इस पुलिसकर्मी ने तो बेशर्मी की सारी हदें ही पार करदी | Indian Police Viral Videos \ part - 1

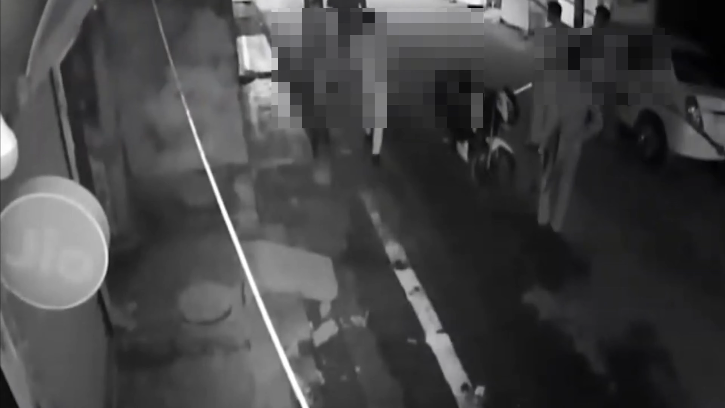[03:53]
के अंधेरे में बेरहमी से पीट रहे है ध्यान से देखिए इस वीडियो में शिखर गुपता नाम का चक्स फोन पर बात कर रहा है इतने में सामने खड़े पुलिस वाले युवक को बलाते